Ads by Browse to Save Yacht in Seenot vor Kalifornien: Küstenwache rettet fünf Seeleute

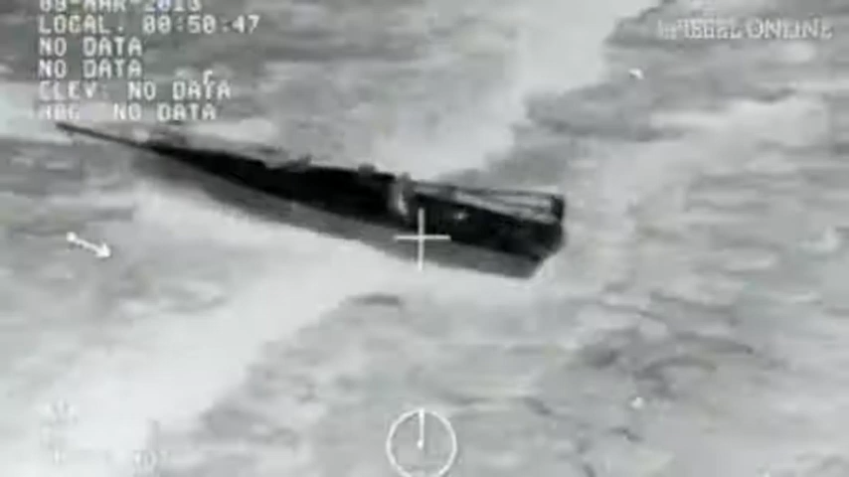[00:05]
Ein Segelboot gestrandet am Ufer der Insel San Clemente an der kalifornischen Küste.
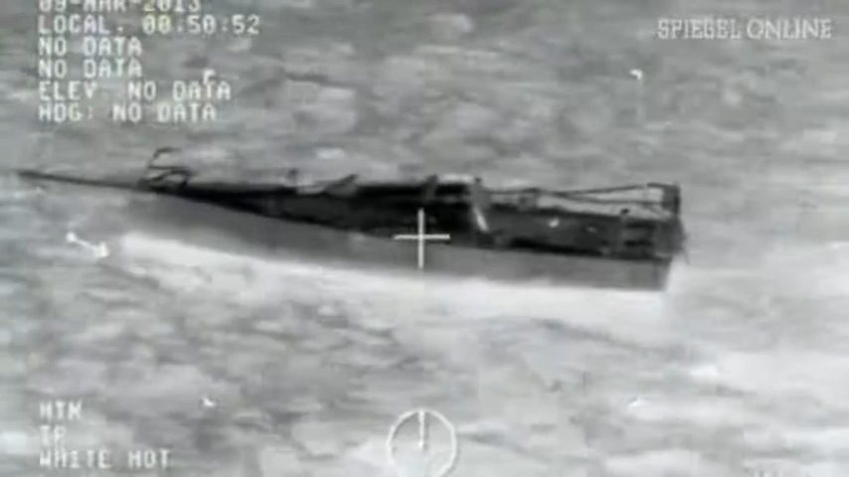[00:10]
Das Boot hatte das Notsignal Mayday Freitagnacht ausgesendet, die Küstenwache konnte die Segeljacht daraufhin orten.
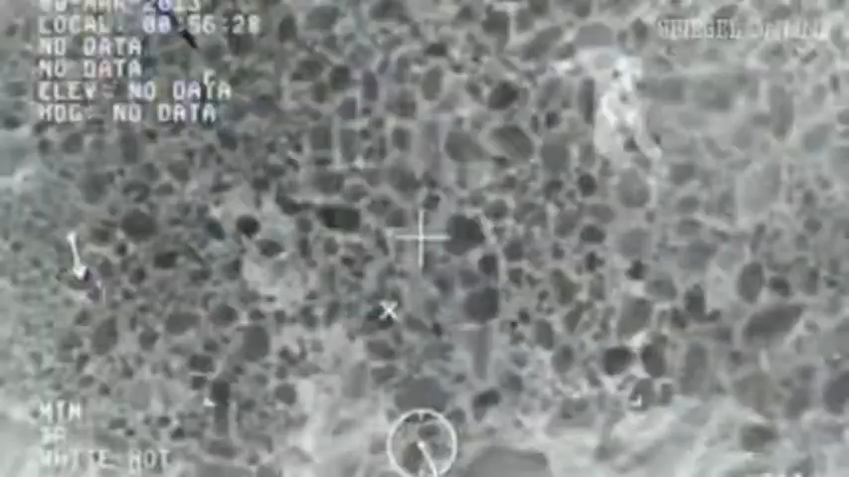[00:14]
Diese Nachtsichtbilder zeigen, wie sich Rettungskräfte von einem Hubschrauber abseilen, auf der Suche nach Überlebenden.
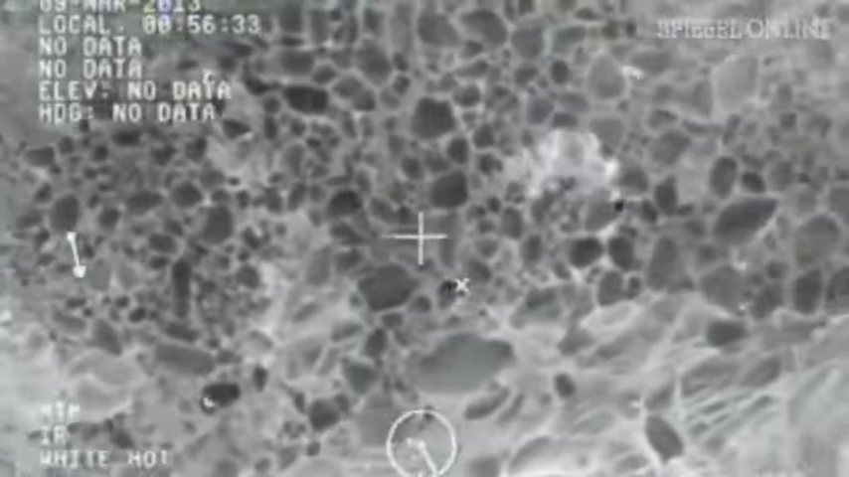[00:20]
Es war ein fataler Seenotfall während einer stürmischen Inselregatta. Die 9 Meter Yacht drohte im schweren Seegang vor der Küste Kaliforniens auseinanderzubrechen,
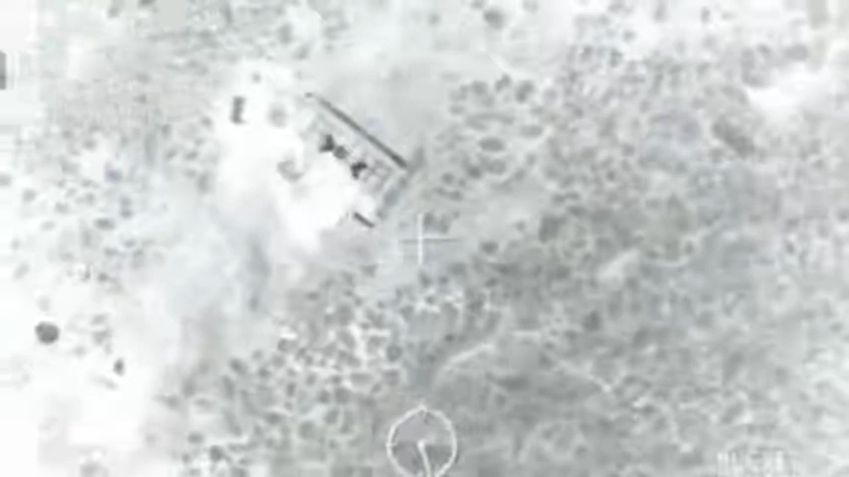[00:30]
zuvor war das Schiffsteuer ausgefallen.
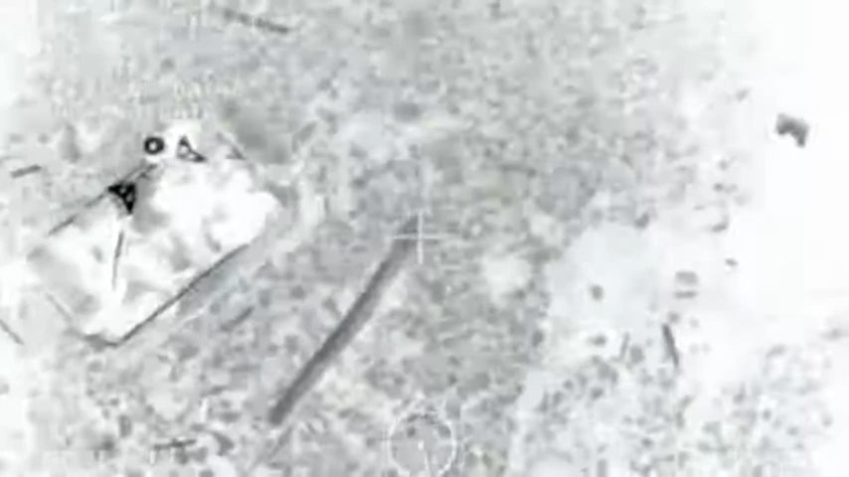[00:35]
Das manövrierunfähige Segelboot zerbarst am felsigen Meeresufer.
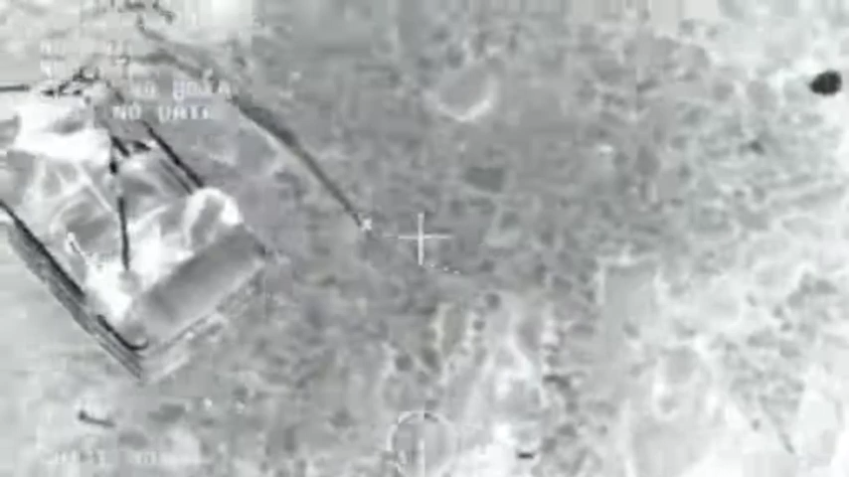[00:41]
Ein 36-jähriges Mitglied der Besatzung kam dabei ums Leben. Die Küstenwache konnte fünf weitere Crewmitglieder retten.
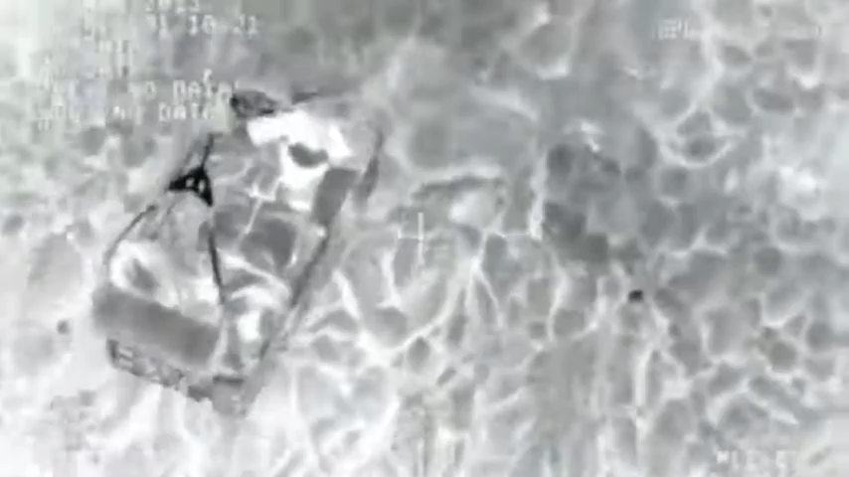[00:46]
Wie diese Aufnahmen zeigen, wurden sie in den Hubschrauber hinaufgezogen und daraufhin in ein Krankenhaus in San Diego gebracht.